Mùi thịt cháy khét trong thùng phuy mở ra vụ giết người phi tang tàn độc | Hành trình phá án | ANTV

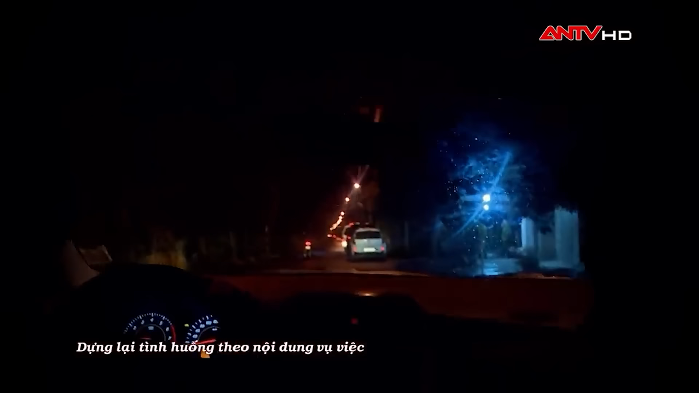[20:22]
Anh tài xế taxi thấy người thanh niên không xuống xe mà lại yêu cầu đi thẳng ra thị trấn An Dương.